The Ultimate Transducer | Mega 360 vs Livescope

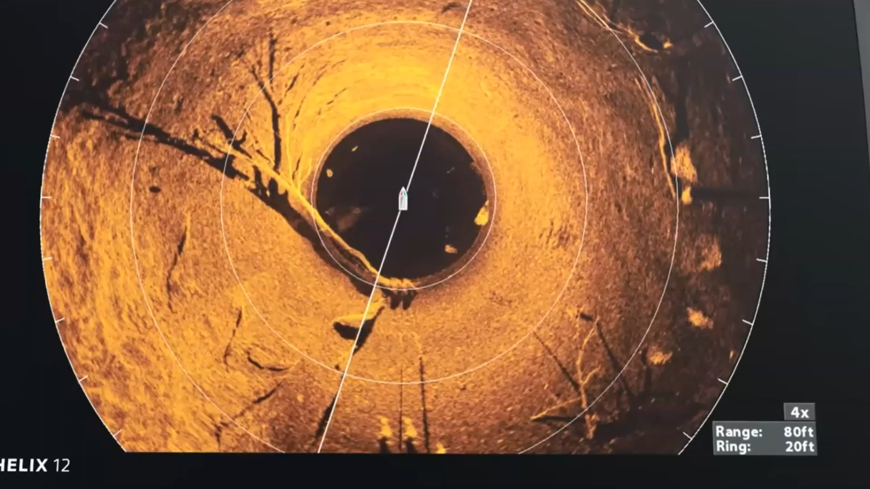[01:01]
And even though I may know that there's a brush pile there, I may know that there's a rock pile, or I may even be able to find a grass line with my down imaging or my 2D even, you know,
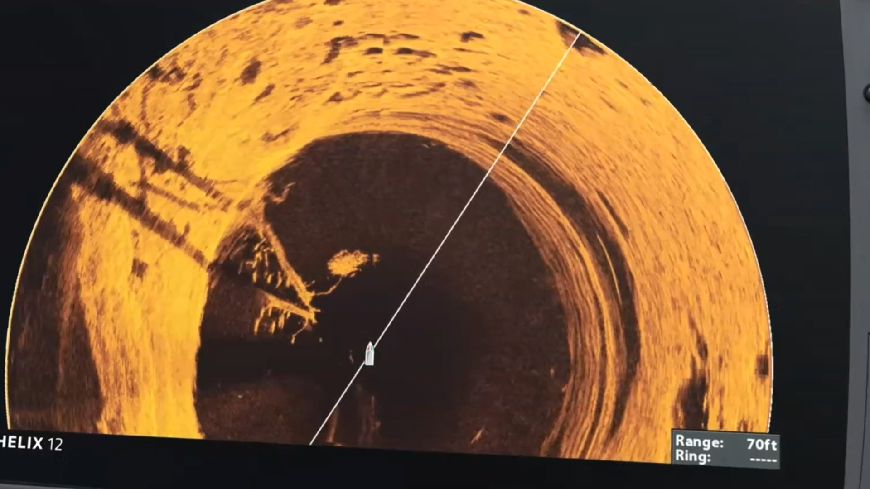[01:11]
you're able to actually formulate a complete 360 degree image of what's going on down there. And with that information, as you move around throughout an area,
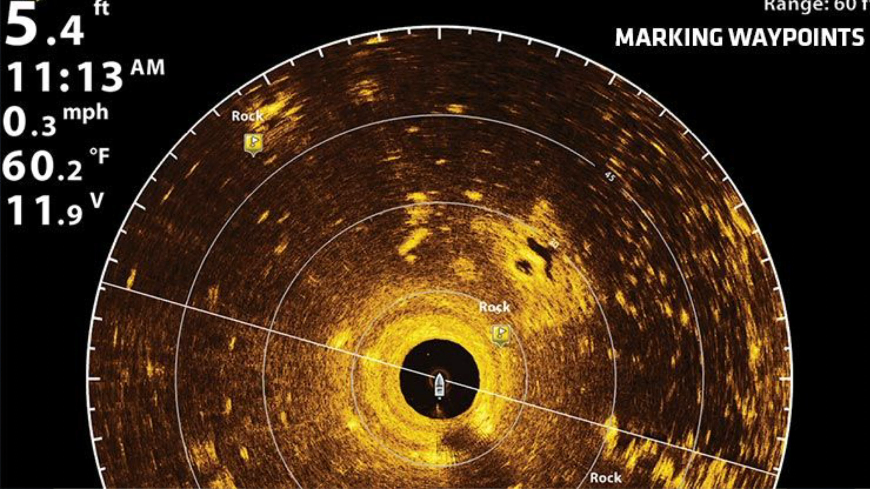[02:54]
On screen: depth 5.4 ft, water 60.2°F, speed 0.3 mph
I'll see a brush pile, I'll go another 20 or 30 feet, I might see another point of interest, and I'm making waypoints. But when I go back and I revisit this area, you know, I really don't have a good understanding of how it's set up.
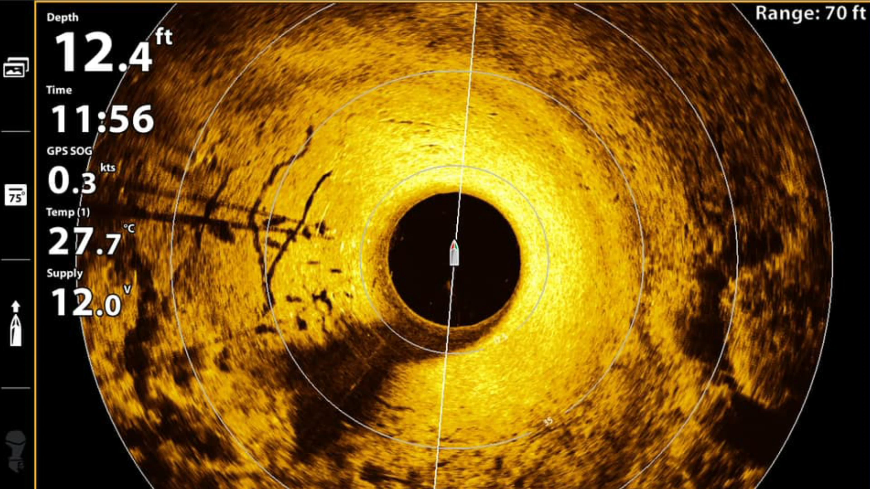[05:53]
On screen: depth 12.4 ft, water 27.7°C, speed 0.3 kn
You're going to be able to scan that thing around. It's going to be shooting 360 degrees. Remember, this is a side imaging transducer that spins around in a circle.
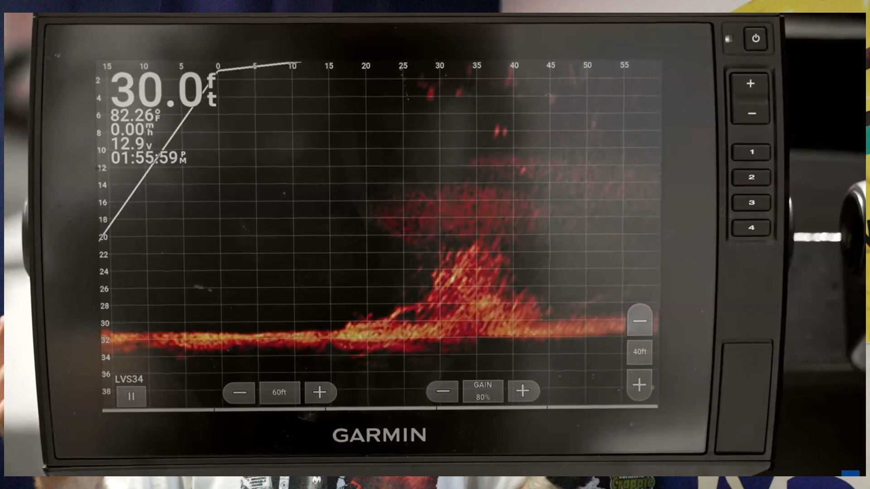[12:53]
On screen: depth 30.0 ft, water 82.26°F
And we're able to get some really good information. We're going to be able to see a stick up. We're going to be able to see a lay down. We're going to be able to see a grass line.
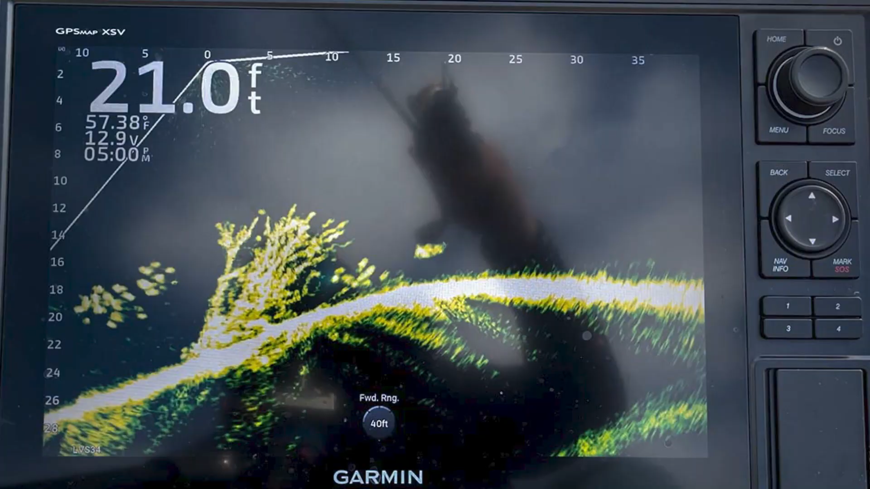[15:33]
On screen: depth 21.0 ft, water 57.38°F
And the Mega 360 is just not going to give us that type of precise range that we're looking for in targeting individual fish. You know, we're going to be able to see what's going on a hundred feet away from the boat.